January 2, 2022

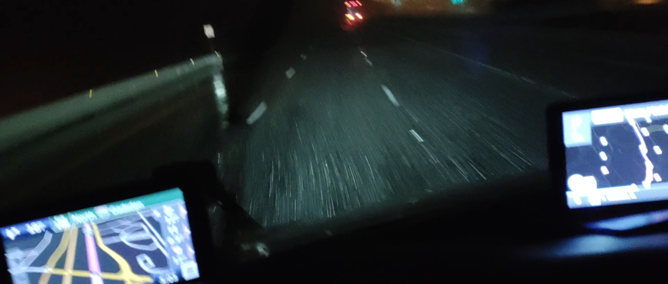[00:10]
I don't know where all you guys live, but there's a big storm moving up through the northeast right now. So if y'all have to get out in this, be very careful. Well, mostly now, it's late at night now, but mostly it's just truck drivers. Earlier I had a bunch of cars out here, and they won't adjust their speed for driving conditions at all.